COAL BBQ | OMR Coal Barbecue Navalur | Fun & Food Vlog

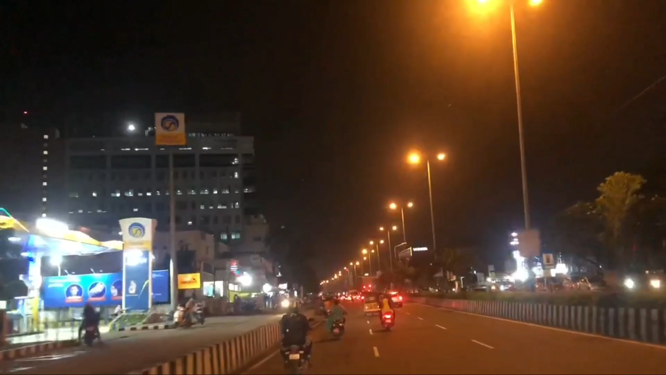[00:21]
ஸோ இது எங்கன்னு பார்த்தா ஆக்சுவலா நாவலூர் இருக்குங்க. ஸோ ஓய மார்க்கிட்ட ஸோ இப்போ நம்ம அங்கதான் போயிட்டு இருக்கோம். பார்த்தீங்கன்னா இன்னைக்கு ஃப்ரைடே நினைக்கிறேன்.